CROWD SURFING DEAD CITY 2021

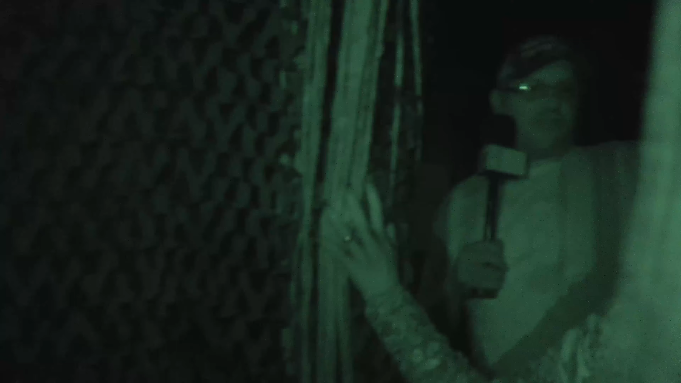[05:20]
the actors oh good lord every time it's so dark oh what's that what is that
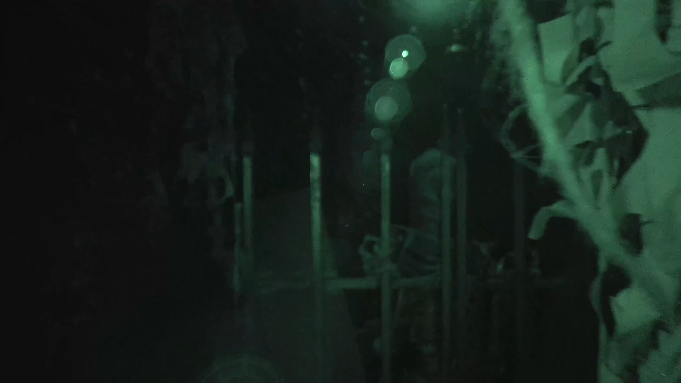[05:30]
oh i go this way okay i kept feeling this and it's like gotta i don't know what that is but oh hey hey hey
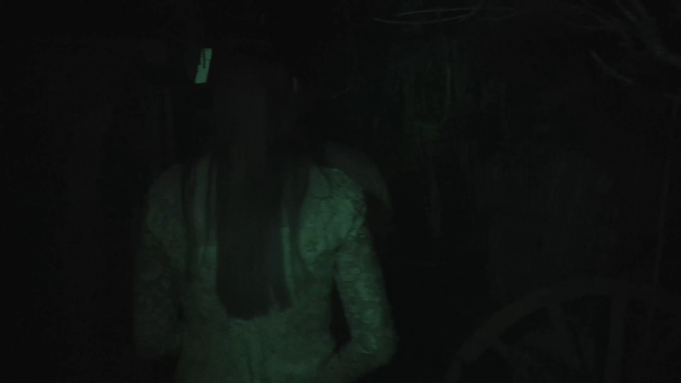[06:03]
i think there's somebody right there
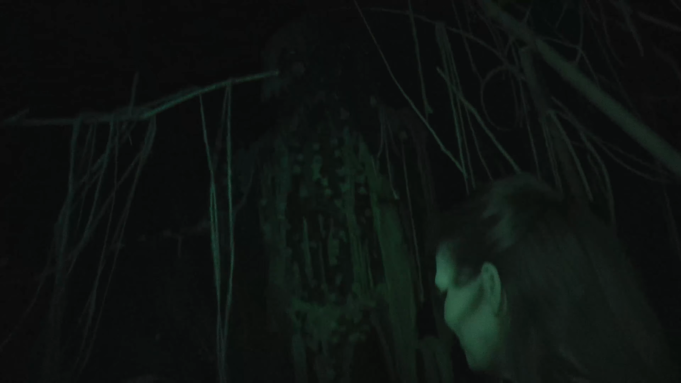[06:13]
oh jeez are you again
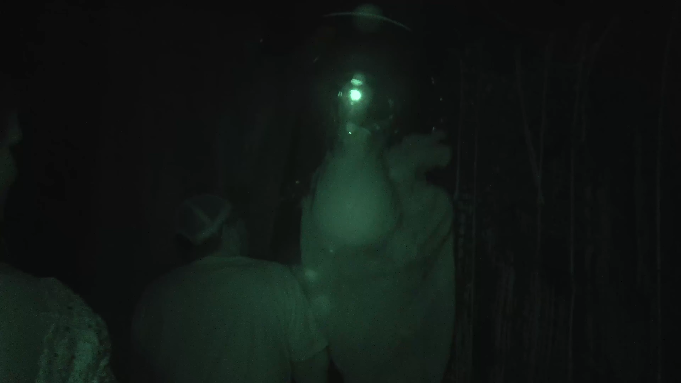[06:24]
again are you the same person that keeps scaring me or you're a different person you should be nice to me
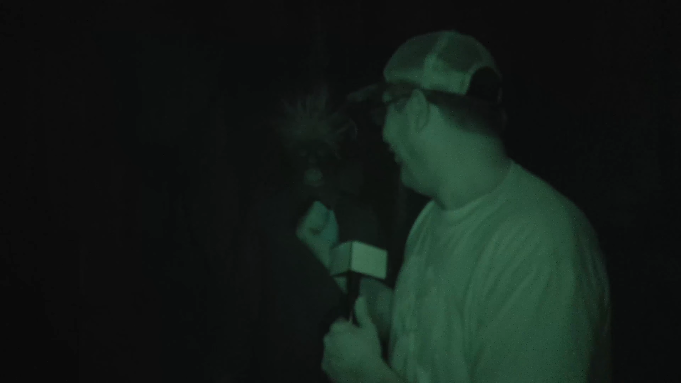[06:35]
golly hey hey hey hey hey dude that thing
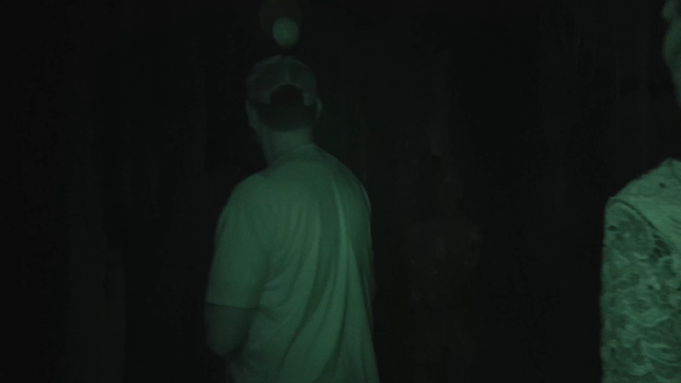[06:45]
that is a real person right there i know it is that's not a real person i thought it was i thought that wasn't real oh gee again knock it off